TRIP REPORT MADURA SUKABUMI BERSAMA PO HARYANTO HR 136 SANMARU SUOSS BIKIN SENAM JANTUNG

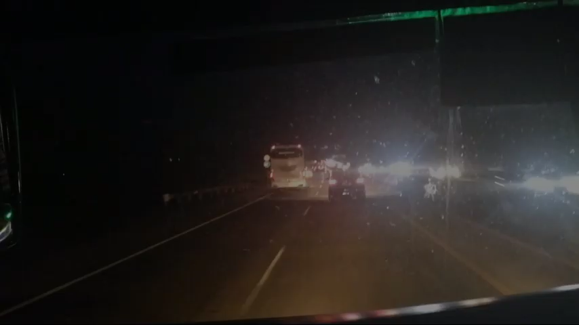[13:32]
Overtake Pak Ala Kencana tujuan Jakarta.
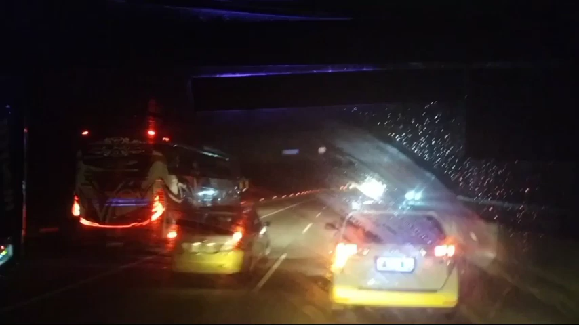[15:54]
Kasih jalan, Bu. San Maru lagi kesetanan nih. Kasih jalan, Bos.
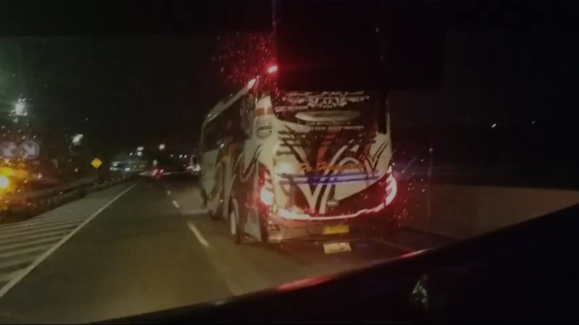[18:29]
Memang sengaja gak di overtake, Lur.